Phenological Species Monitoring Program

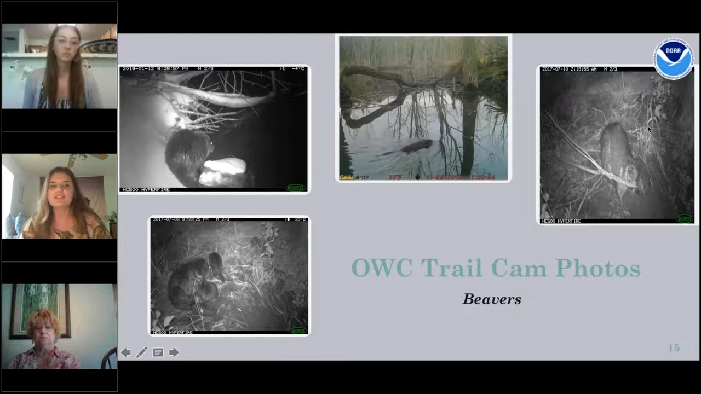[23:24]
family numbers can uh fluctuate and so it's really good that these trail cameras are picking up the beaver so we can keep um better tabs on what exactly is composing of the beaver family in our specific lodge in the estuary
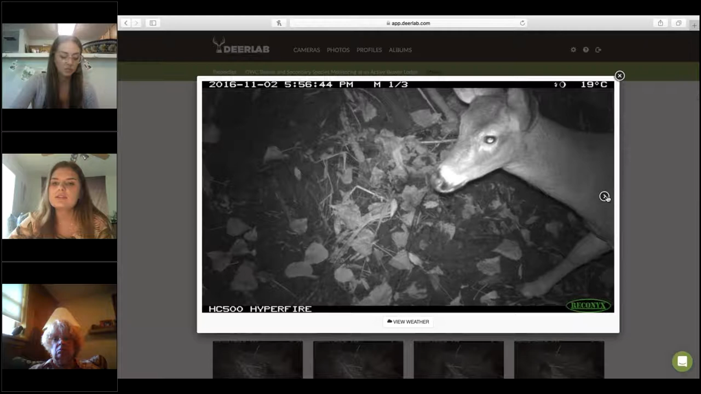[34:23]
click through what we're seeing um if you wanted to view the weather for the specific photo you can do that as well and it'll bring you to